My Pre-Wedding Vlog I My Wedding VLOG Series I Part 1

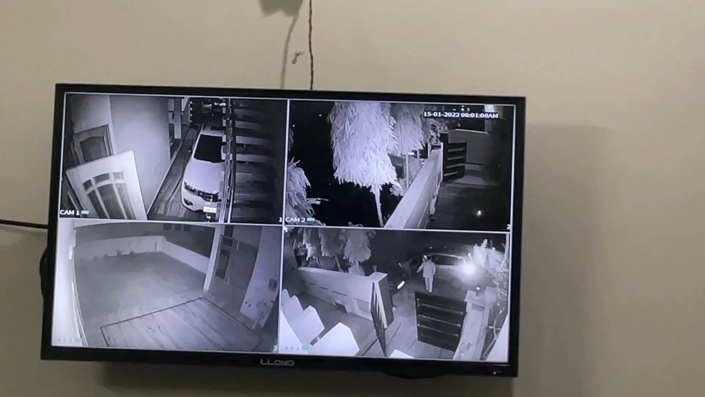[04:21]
Now, you can see the cab out of our car. So, now we are leaving for Rishikesh. We will be updated on the road.